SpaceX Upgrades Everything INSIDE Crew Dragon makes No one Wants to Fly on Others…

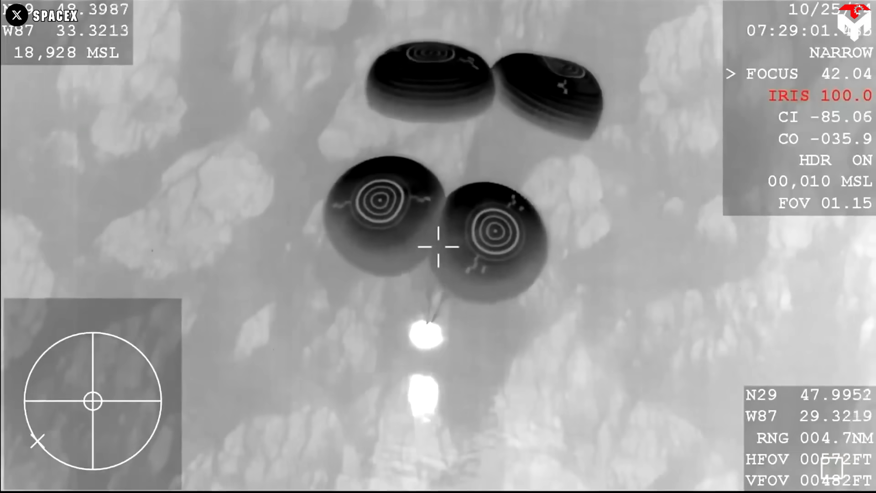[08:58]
Crew Dragon deploys six parachutes, two drogues, and four mains to slow down before splashdown,
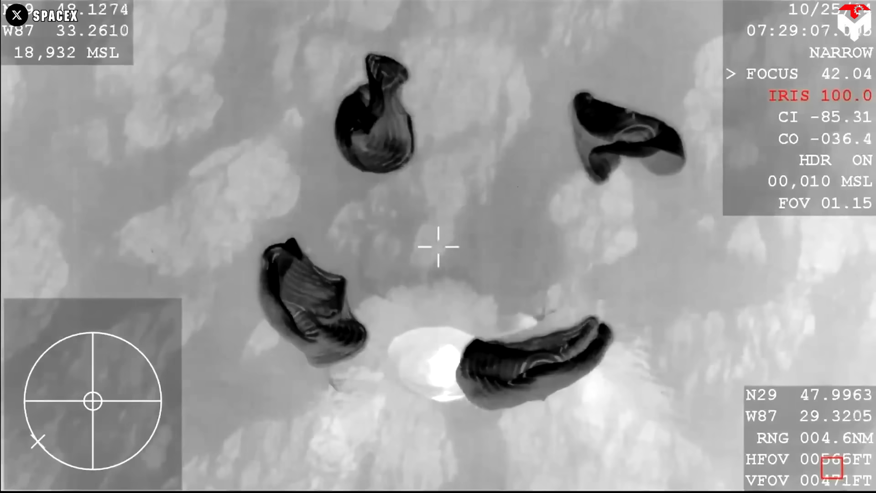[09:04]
an upgrade from the five parachutes used by Dragon 1.